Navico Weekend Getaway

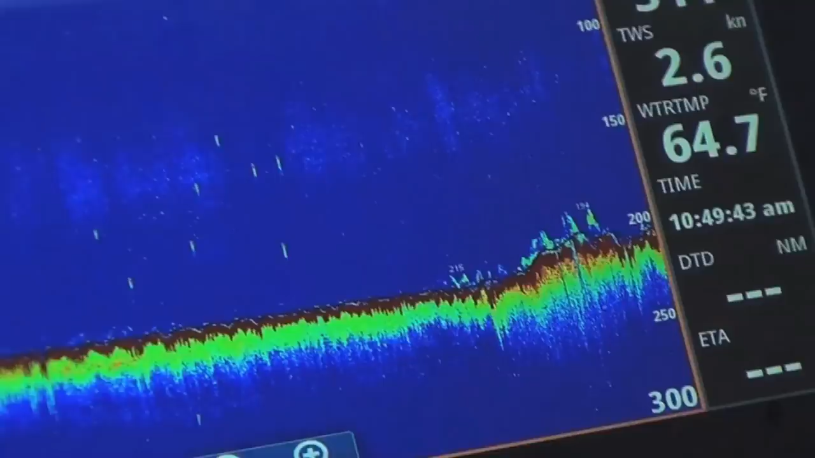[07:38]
On screen: water 64.7°F
This one, it's set a little tighter or strong, less. Less. So okay.
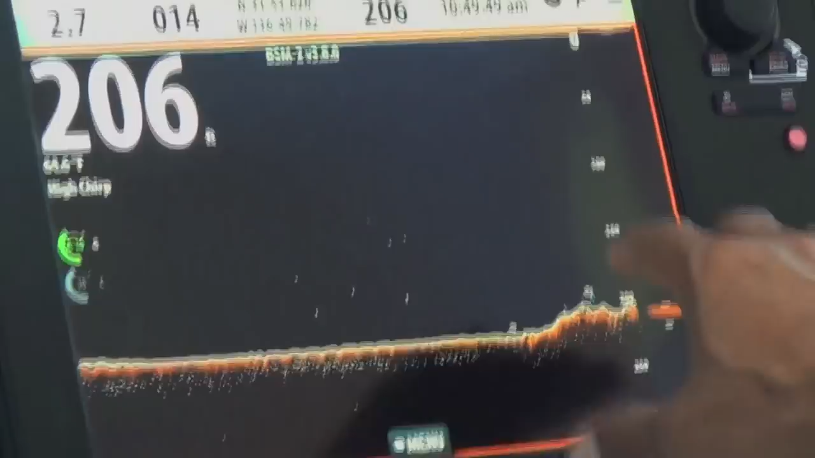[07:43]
I could see more details on an actual fish. Okay. Because I got the gain down.
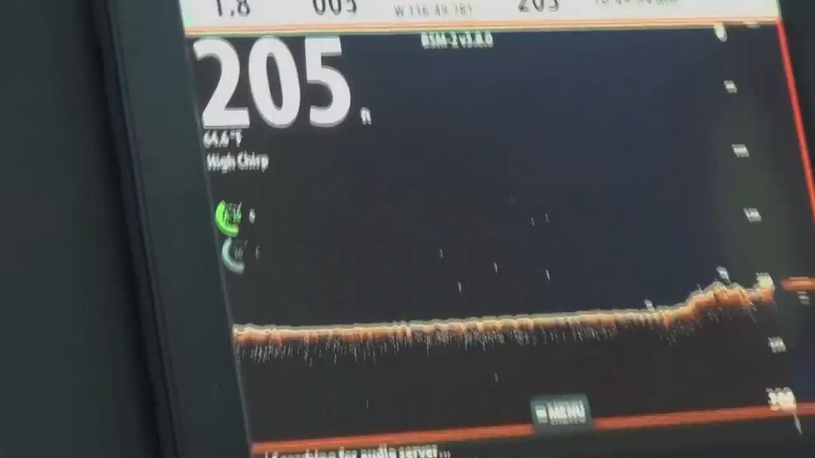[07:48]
On screen: depth 205 ft
So you kind of like to have it both, a little bit of both. Yeah, I put on both. Multiple so I screens. See stuff that's coming up, and then smart.
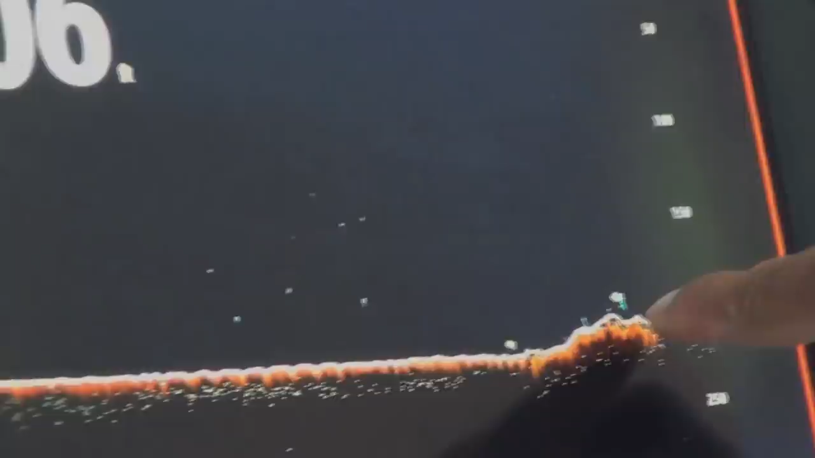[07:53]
Also. Yeah. I can see a real fish that's right there. You can have a drink of your beer when you're done with this one.
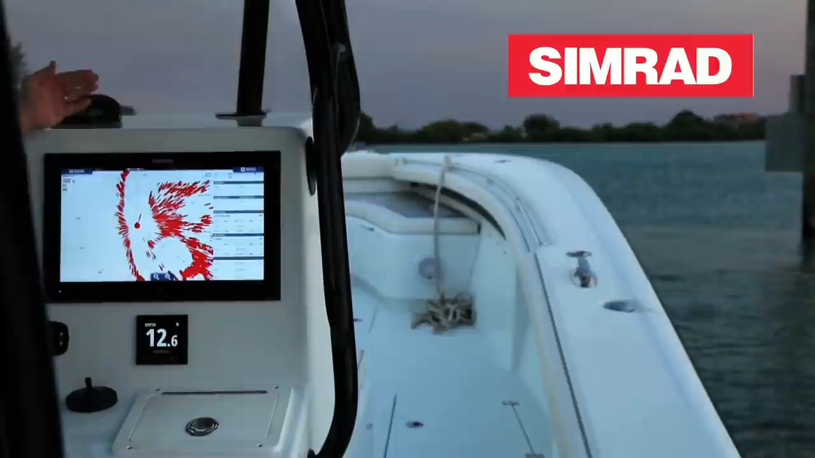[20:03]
Leave nothing unseen. The bang that you see here is a 20-foot bang.
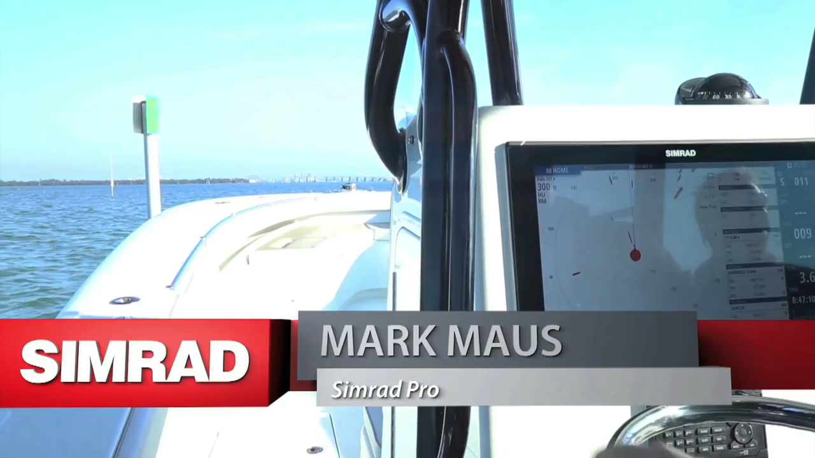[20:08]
As you'll notice, this pylon will come to the boat and we'll never lose sight of it.
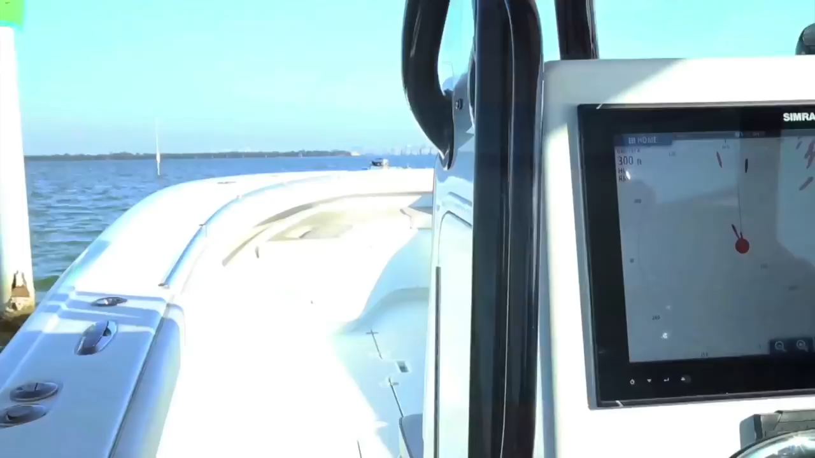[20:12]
This allows us to go into tight areas and get target acquisition up tight and up close. Unmatched target resolution. You're picking up a line.
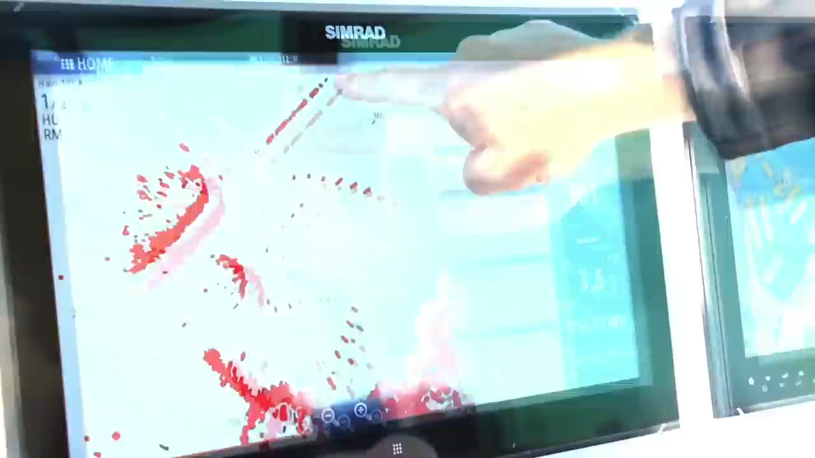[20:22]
These are pylon that are sticking out of the water, and that is over a quarter mile away from the boat right now.